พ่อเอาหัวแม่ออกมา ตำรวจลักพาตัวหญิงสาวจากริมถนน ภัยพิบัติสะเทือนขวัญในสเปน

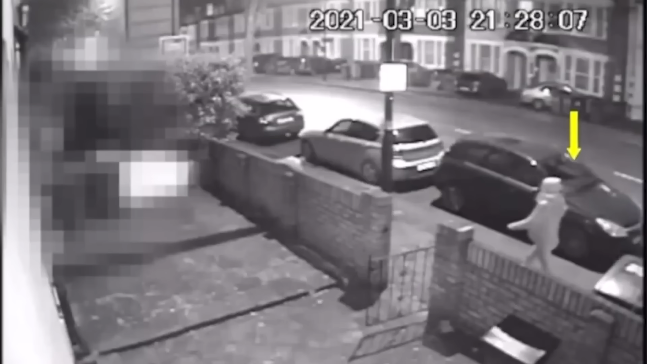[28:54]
จัยรักรพาตัวศาร่าแล้วทีนี้จะทำยังไงล่
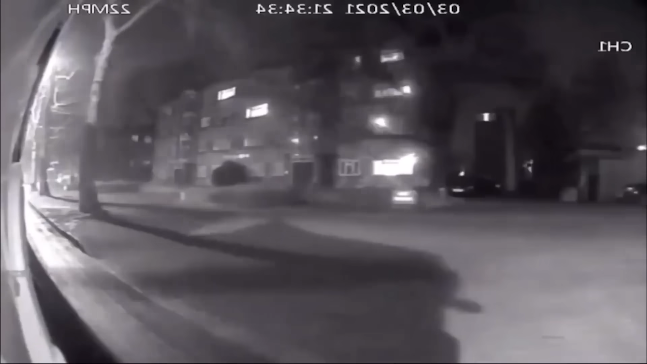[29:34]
แต่หน้าเสียดายที่ตอนนั้น รถเมขับเร็วมากแล้วแสงไฟข้าง徒างก็ไม่สว่างพอจึงเห็นใบหน้าของชายคนนี้ไม่ชัดหลังจากตํารว ஒคลา interfering
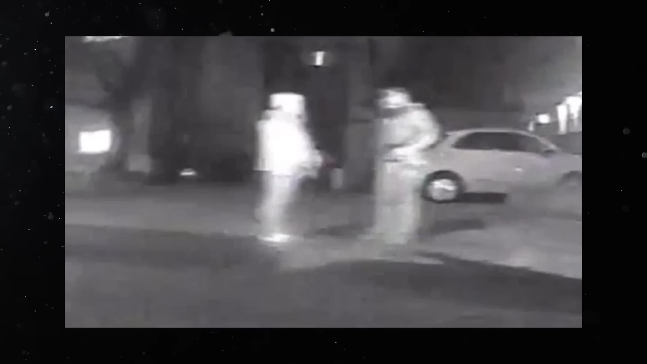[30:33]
ก็ไม่ใช่รถตำรวจที่เคยเห็นเมื่อนรถยนต์ส่วนตัวมากกว่า